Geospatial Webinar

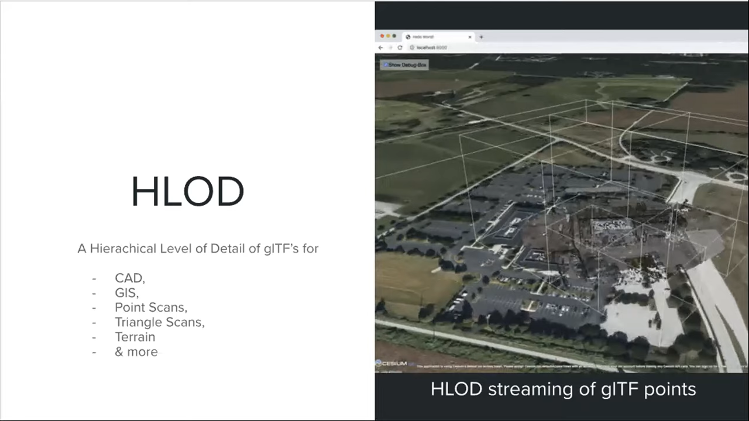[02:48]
Now, when you take that GLTF tile set and the tile HLOD,
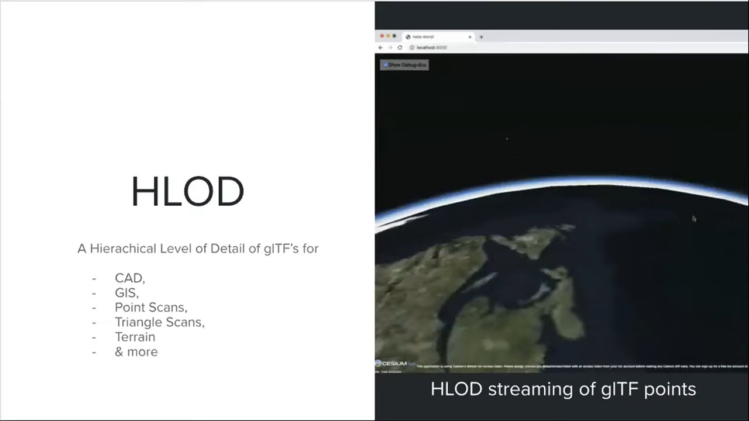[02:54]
your browser can now stream those tiles based on camera distance. The video on the right here shows tiles streaming in as little cubes, these white bounding boxes.
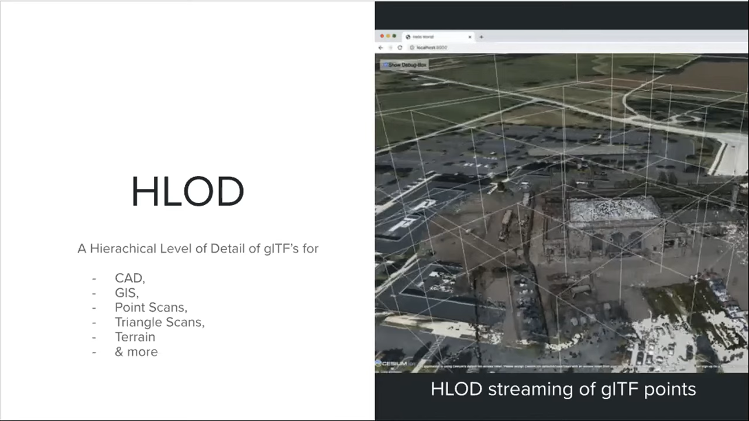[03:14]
And as the camera gets closer, there's more bounding boxes or more tiles loaded into the browser, and that shows more detail. And then as you zoom away, those tiles are unloaded to save browser memory. So that's just one example.
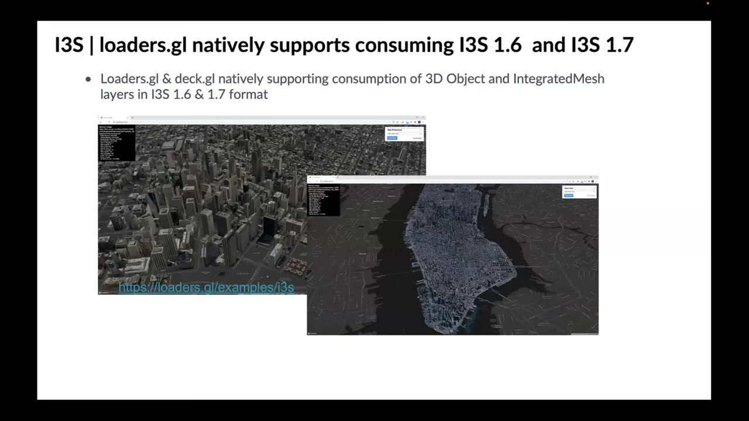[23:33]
or application that support right three years. It support both I3S 1.6 and 1.7 format 3D object integrated mesh.
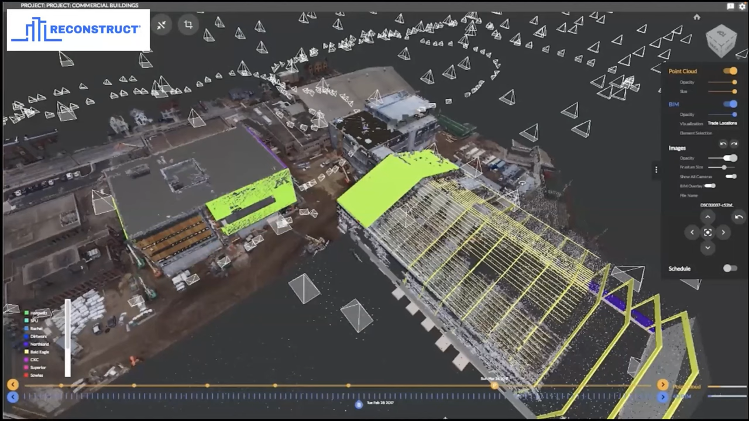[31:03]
Now, similarly, if we add point clouds to that similar concept, we take drone photos, convert them into a point cloud, and then align them with a CAD model, we can colorize the CAD model based on a schedule from say Microsoft project.
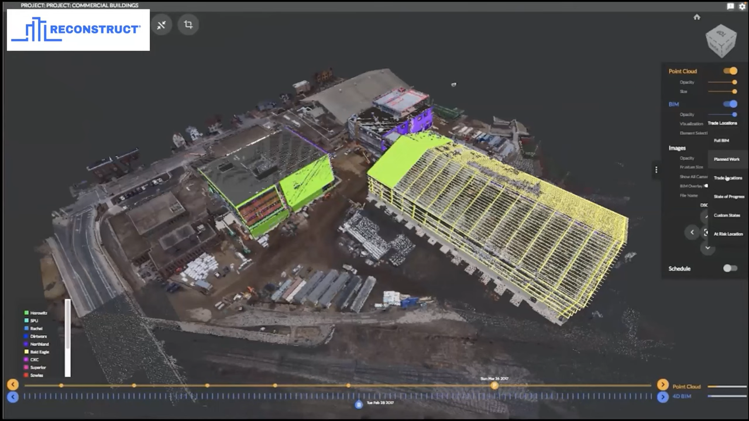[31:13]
Green, good, red, you know, delayed, and that's bad.
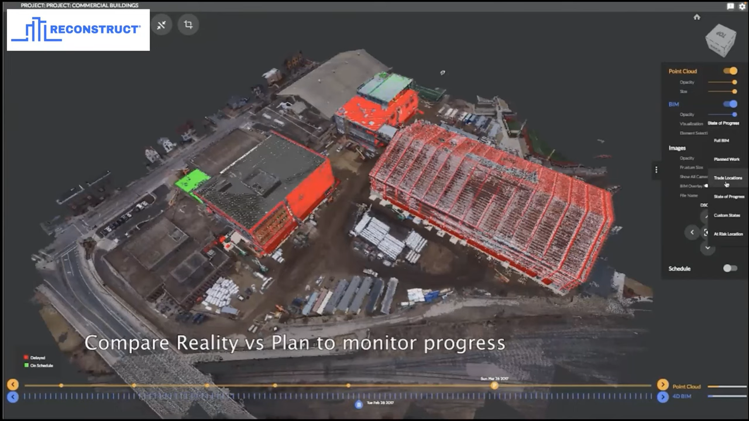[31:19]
So Reconstruct Inc is a company that creates
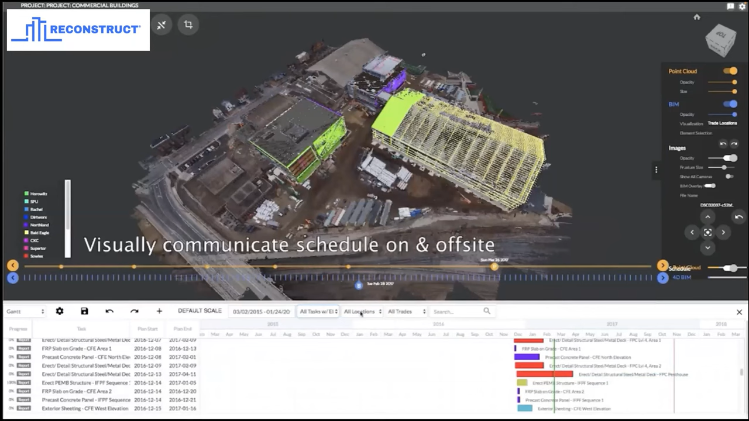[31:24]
these exterior visualizations and makes it accessible from anywhere, right in the browser or from an iPhone or desktop. And then last example, similar to the previous ones, except the previous ones were more on the low precision.
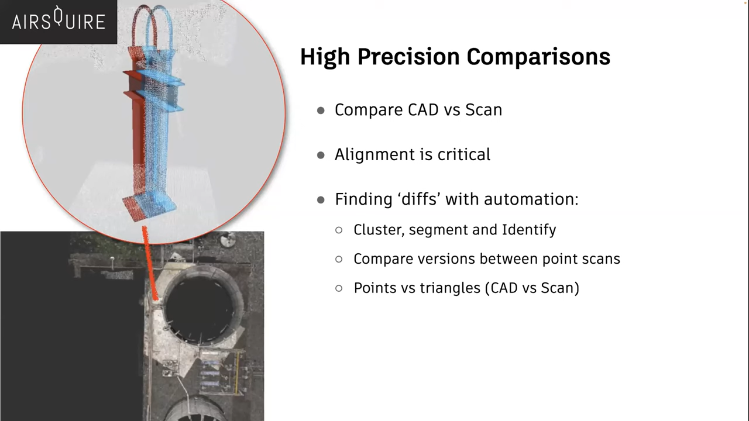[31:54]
The LIDAR scanner contains a lot more accurate or higher precision measurements. That's really useful for when comparing deltas of an example here, an old water treatment plant against the original CAD model to find costly defects.
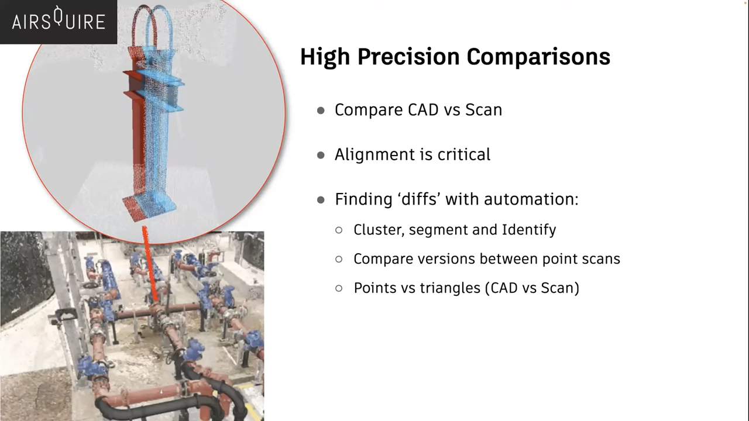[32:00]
And that's also accessible from a browser.
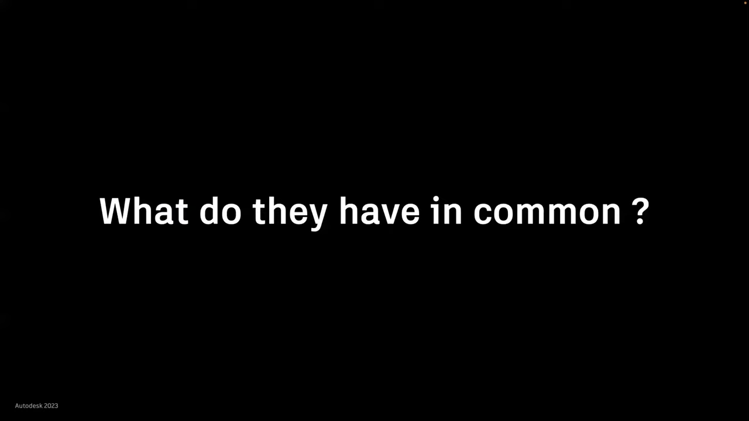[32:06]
So what do all these have in common? Well, if you haven't figured it out, these large scans are made accessible from anywhere. But you can't exactly jam a 40 gigabyte LAS file or GLTF and expect it to just work into a browser.
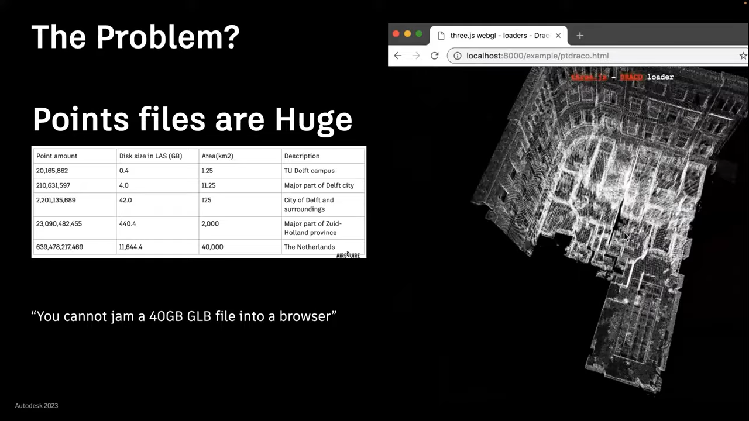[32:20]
It somehow needs to be streamed. And one way of streaming it is with a hierarchical level of detail system and tiles.
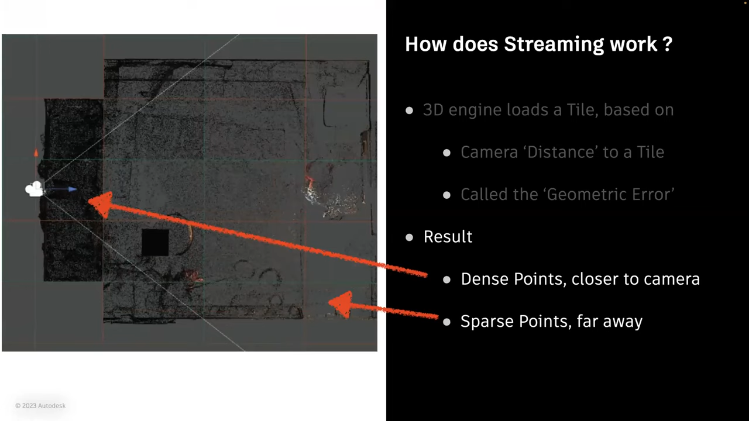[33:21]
And that comparison, it's going to load in denser points closer to the camera and sparse points further away.